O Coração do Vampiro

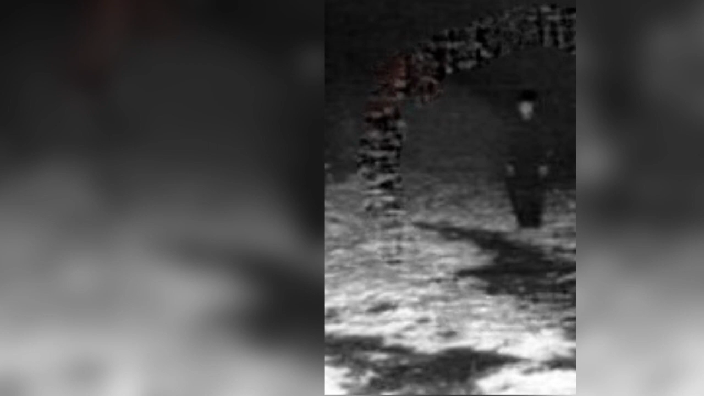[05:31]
Um homem pálido, de aparência doente, que tinha manchas na roupa que pareciam ser de sangue. E aí o próximo passo seria segui-lo.